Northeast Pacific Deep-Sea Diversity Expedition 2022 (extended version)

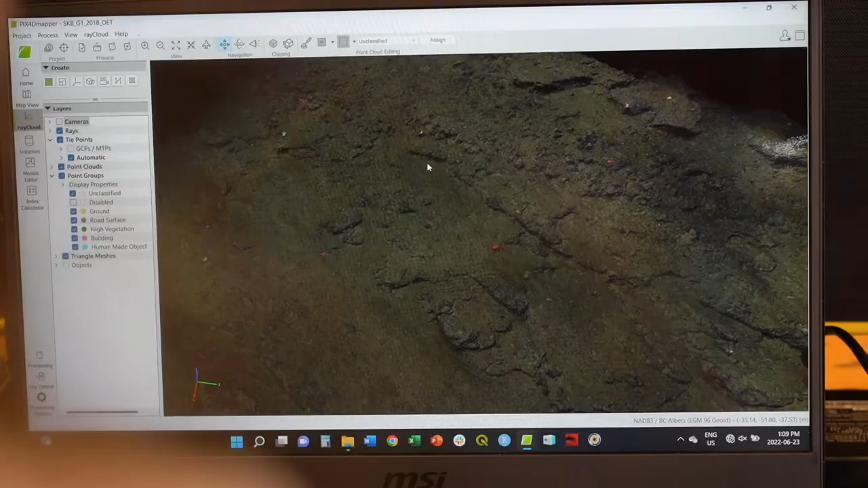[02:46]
we stitch them together to build 3D models.
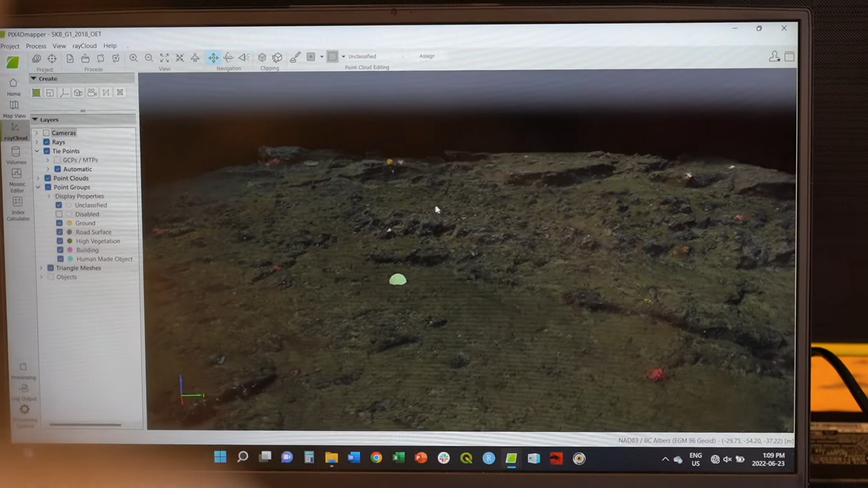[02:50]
We use these models to visualize the large areas at the same time and we'll also be using them to monitor some
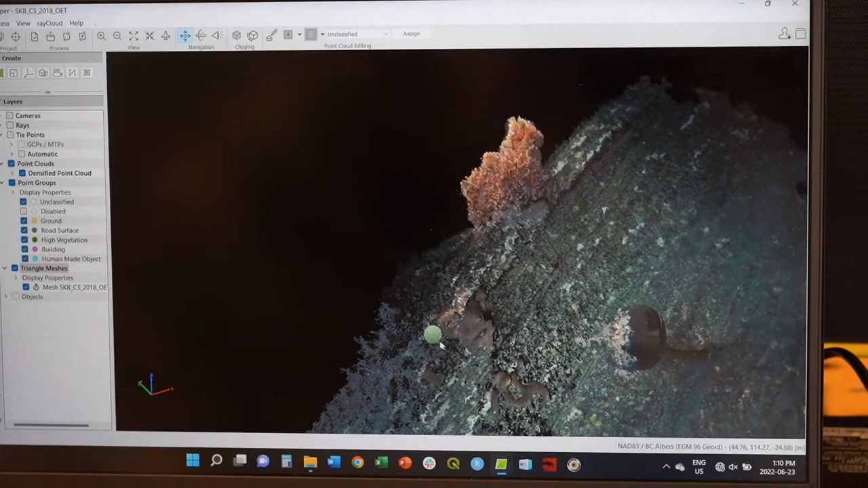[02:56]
of these long-term monitoring sites that we're hoping to revisit.
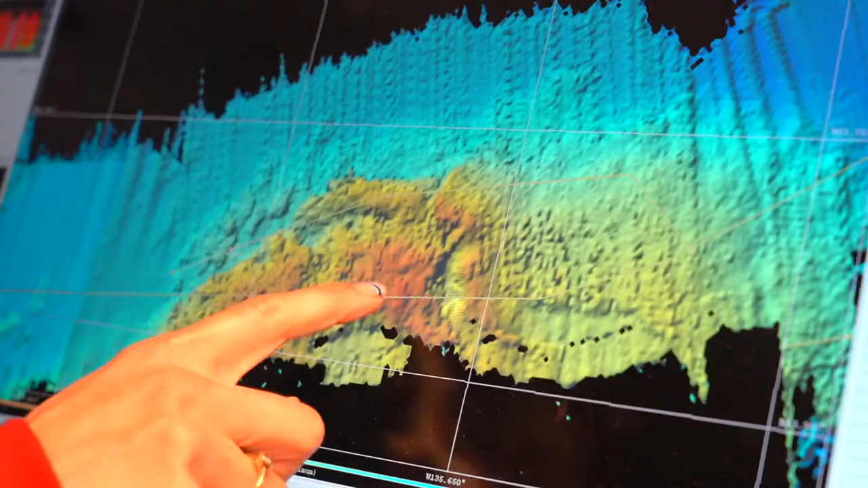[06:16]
allowed us to gain high resolution seafloor data including that of Union Seamount,
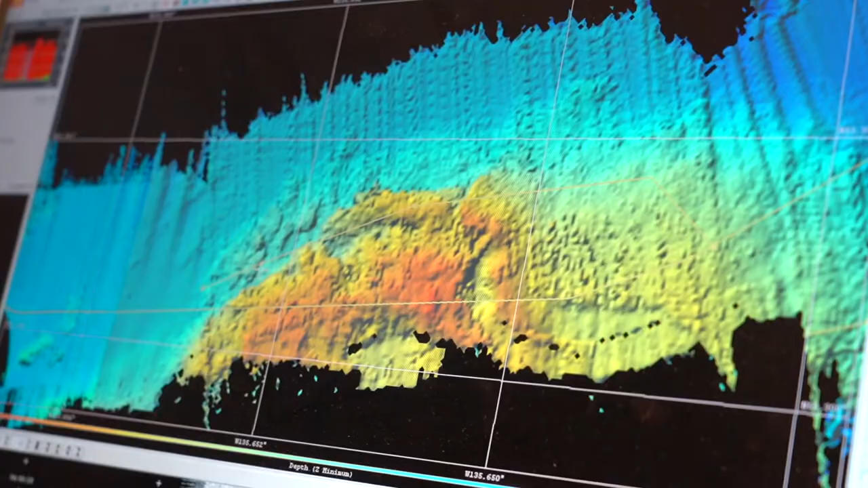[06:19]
the second tallest seamount in Canada which had been previously unmapped.
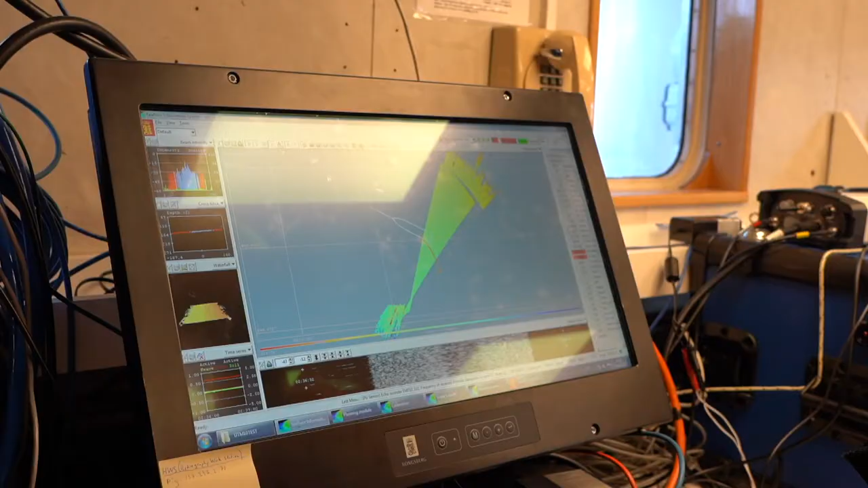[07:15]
Yeah it's exciting to learn a new acoustic technology. This is important for conservation because it's giving a lot of information from an area that doesn't get visited very often.